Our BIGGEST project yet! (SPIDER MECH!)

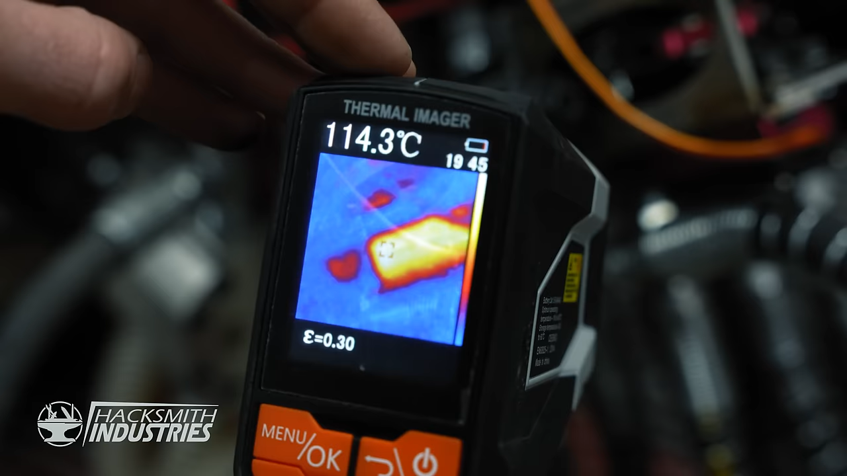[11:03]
On screen: spot 114.3°C
Oh yeah, that thing is over 100 degrees Celsius. See, the other ones comparatively are like 60, which is still not great.